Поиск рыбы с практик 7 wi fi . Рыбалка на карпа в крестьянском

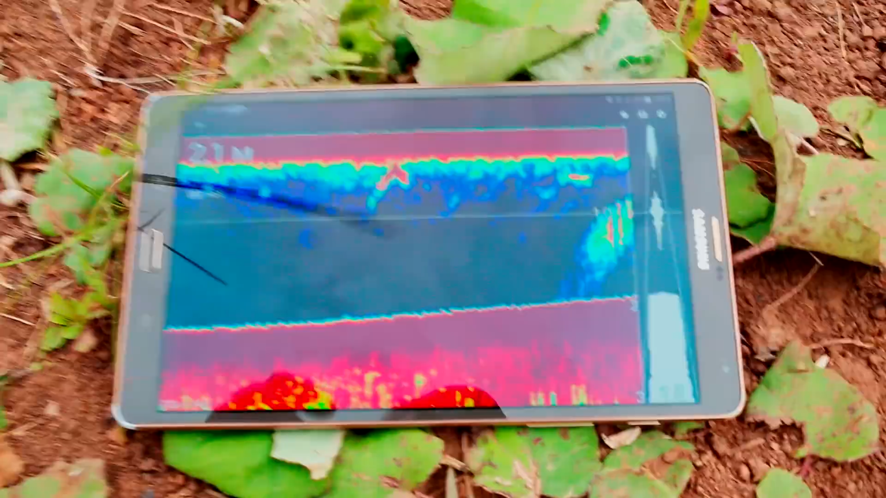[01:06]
Вот на подходе, кстати, что-то есть, да? Это около коряжечки. Околяк, да, стоит.
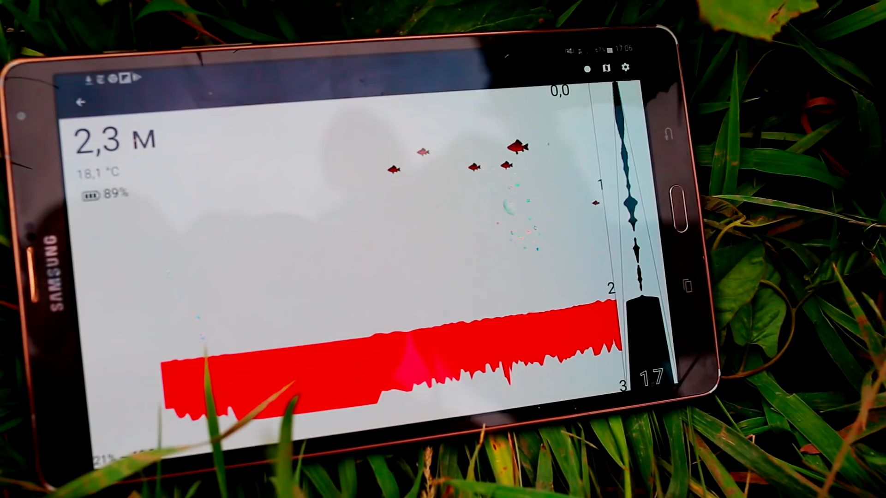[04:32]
On screen: depth 2.3 m, water 18.1°C
Я так понимаю, это, наверное, больше толстолобик. Ну, карас, толстолобик. Красный карас. Ага.
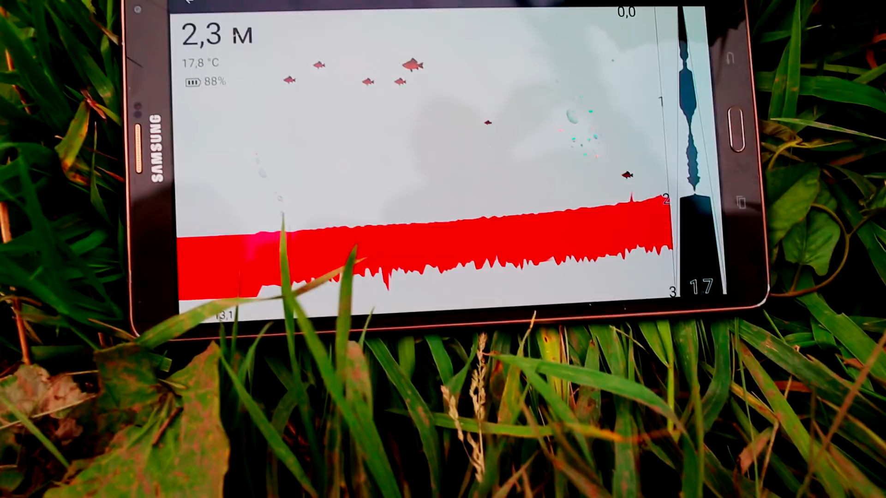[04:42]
On screen: depth 2.3 m, water 17.8°C
Не, ну давай посмотрим. Подожди, мы же тут удочку хотим закормить. Не, ты потаскивай потихонечку сюда. Просто нам же еще поплавочек главное.
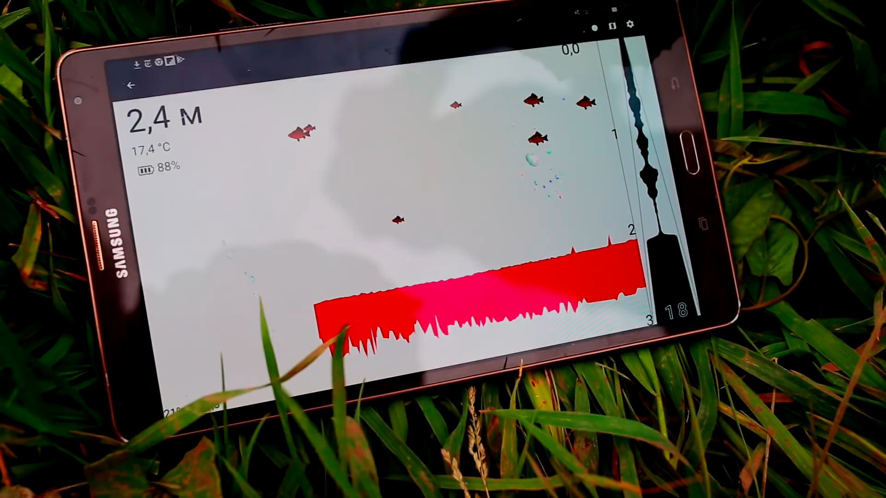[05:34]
On screen: depth 2.4 m, water 17.4°C
Ну, как это по центру, мне кажется, ближе даже к хозяйскому домику изображение более интересное.
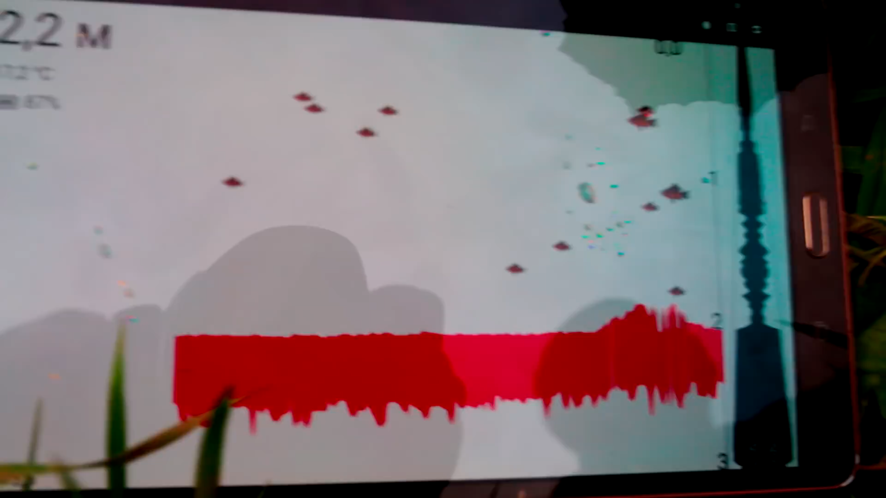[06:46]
Ну, мне кажется, наверное, вот от этой точки и вправо можно, вправо лишь мелкая, зато в пол воды много. Левее периметров пробрасывали мы, но рыбы вообще не нашли.
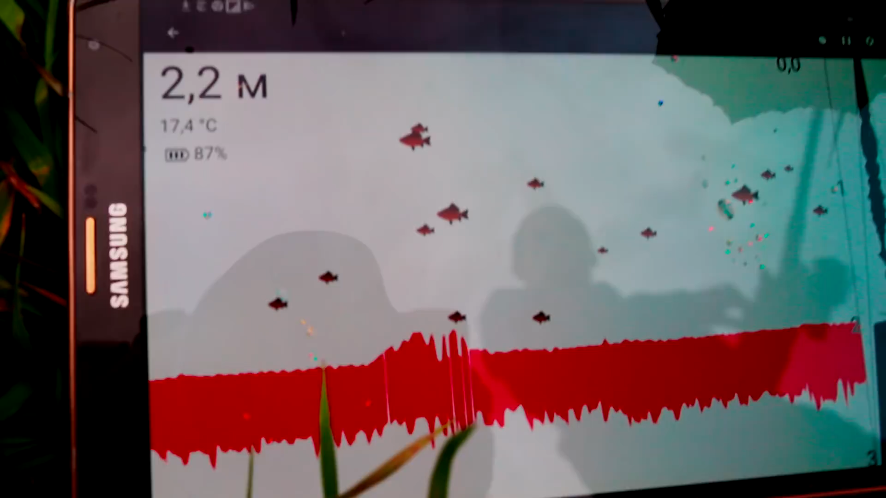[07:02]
On screen: depth 2.2 m, water 17.4°C
Весь берег уже мы прошли, но ничего интересного так и не смогли найти.
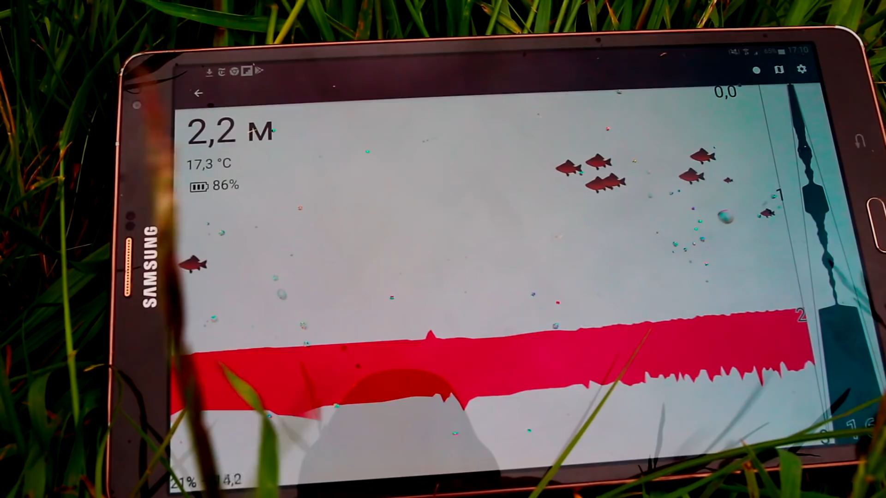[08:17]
On screen: depth 2.2 m, water 17.3°C
Здесь, кстати, ребят, сейчас появилась возможность такая.
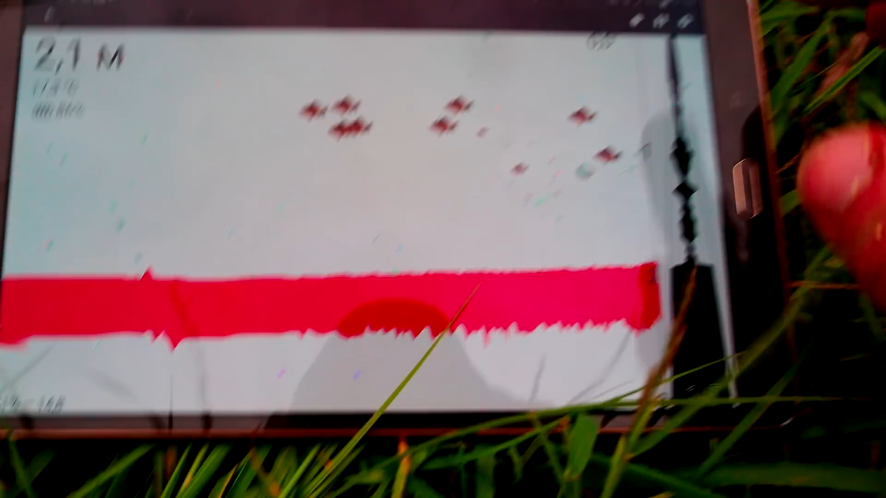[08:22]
Скоро выйдет обновление. Можно будет посмотреть карту. То есть, если вы двигаетесь на лодке...
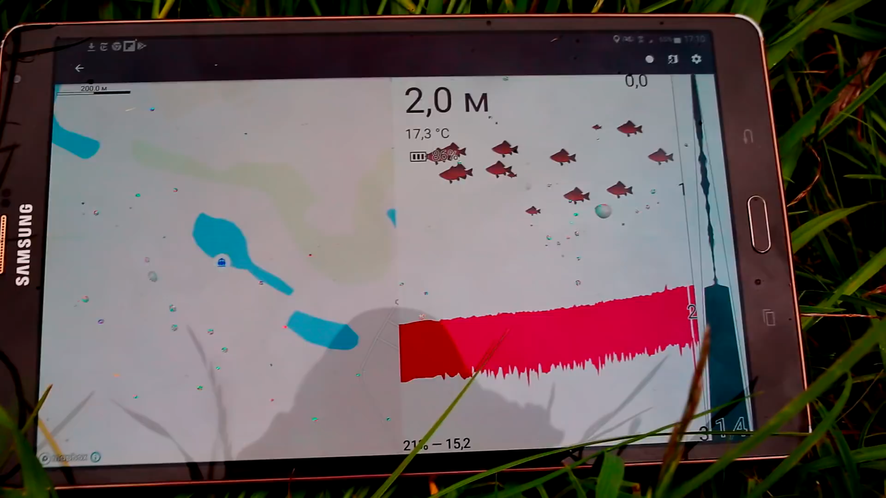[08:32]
On screen: depth 2.0 m, water 17.3°C
Да, да, да, да, да, да, да. Вот это посередине, смотрите, отлично у нас здесь. Можно...
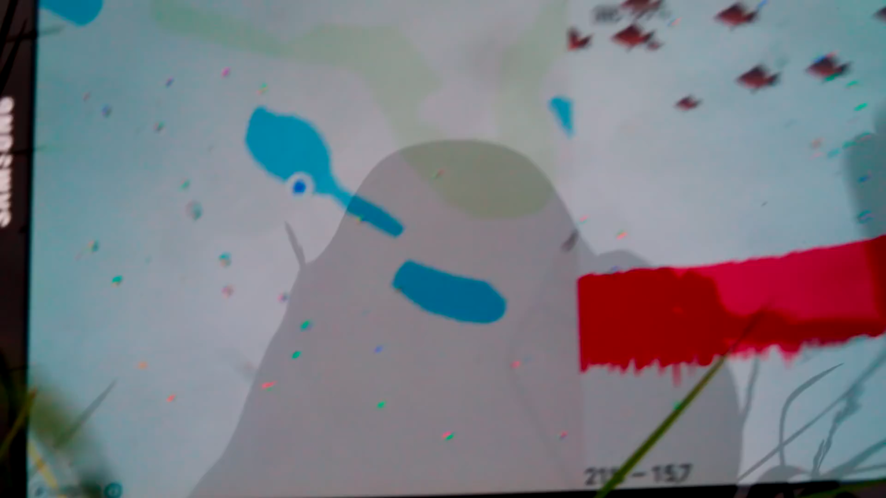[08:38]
То есть, если вы двигались на лодке, сможете запомнить местонахождение, нажать запись, например, да.
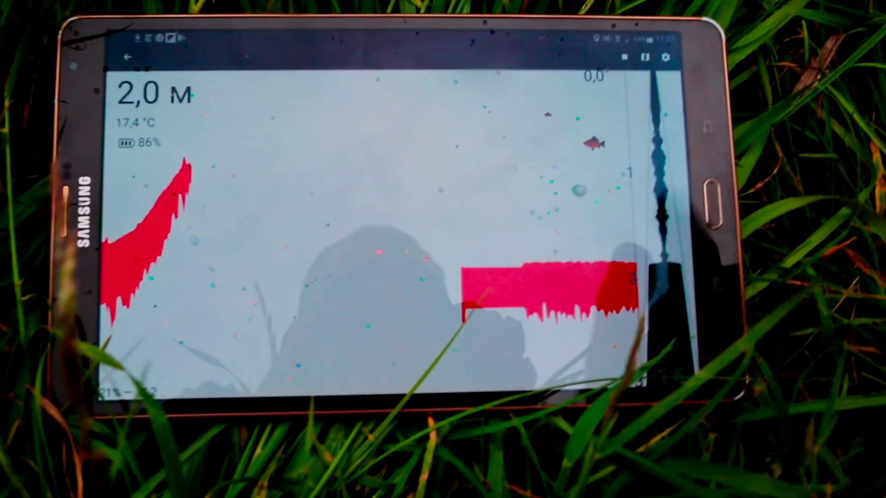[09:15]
On screen: depth 2.0 m, water 17.4°C
То есть, с карты, ребят, можно будет удобно посмотреть, где вы последний раз ловили, нашли рыбу, тут же ставите точку.